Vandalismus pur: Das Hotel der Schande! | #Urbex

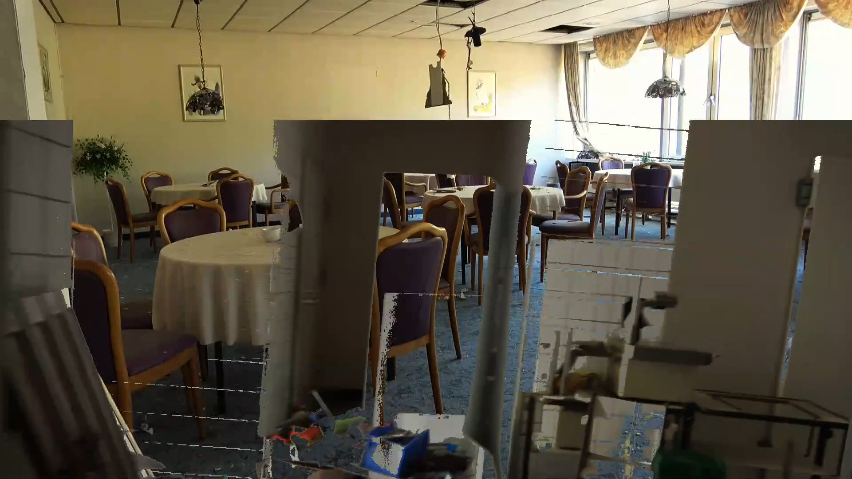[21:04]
Gut, Leute, wir sind mittlerweile im Speisesaal angekommen. Ihr seht hier gerade den aufgeräumten Teil vom Speisesaal.